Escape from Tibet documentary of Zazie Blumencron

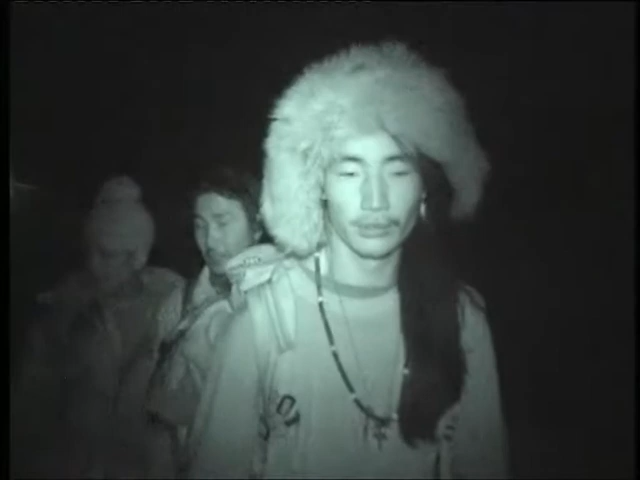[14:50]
To make it past the Nepalese military checkpoints, we have to walk at night.
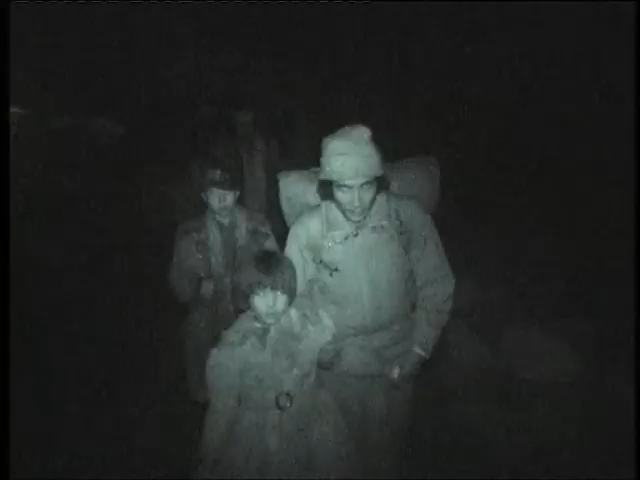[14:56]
It would be too risky to use any lights on the camera. So we are filming with a little infrared camera that allows the cameraman to see everything clearly.
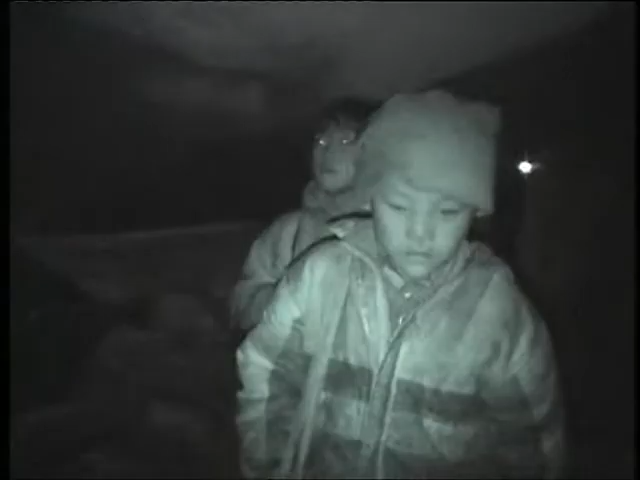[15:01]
But for the refugees, it is night. Here is the company, the military.
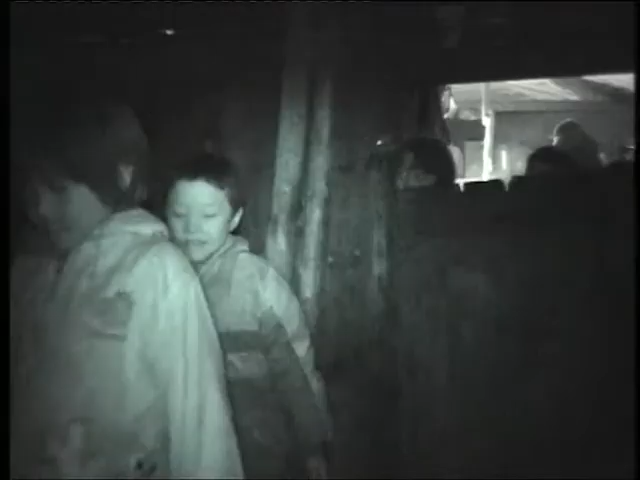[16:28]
The Sherpa's hut is too small for all the refugees to stay overnight, so the Sherpa and Pema take the children to a nearby monastery.
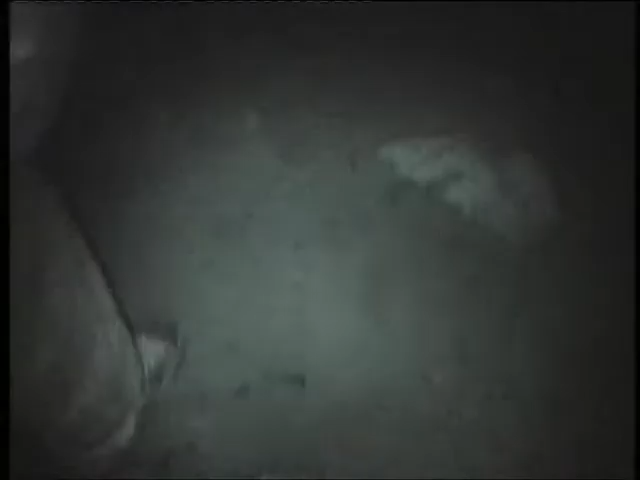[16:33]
It is located near a police station, but some of the monks are Tibetans. We hope that they won't betray us.
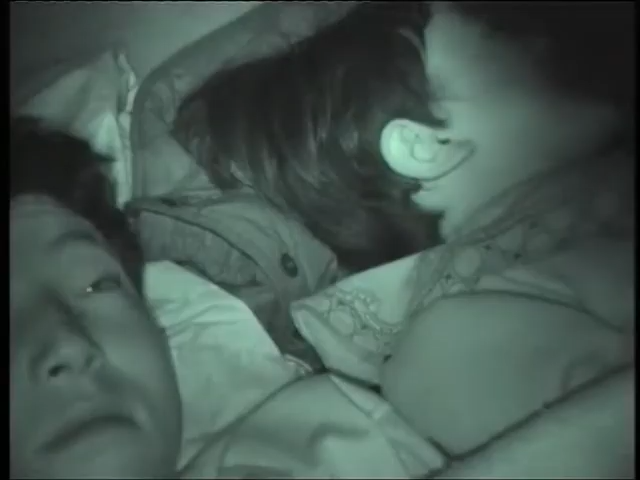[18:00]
After almost 2 weeks, the first night in a real bear.